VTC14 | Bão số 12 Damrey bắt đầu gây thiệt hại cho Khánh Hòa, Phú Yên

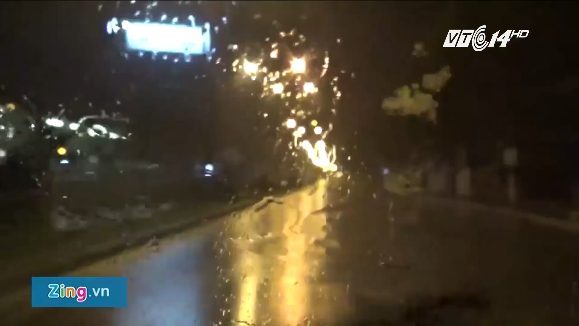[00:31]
Trên các tuyến đường chính của thành phố vắng bóng xe cộ, không còn cảnh du khách đi chơi đêm như mỗi dịp cuối tuần.